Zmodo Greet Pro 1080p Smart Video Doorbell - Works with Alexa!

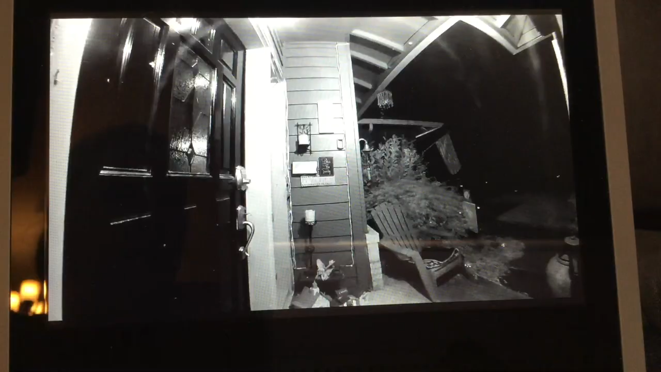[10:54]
I also want to quickly show you what the image looked like at night. So, again, you can see up to 16 feet away in the dark. And you can see this is a very clear image. So just wanted to share that with you along with the daytime view.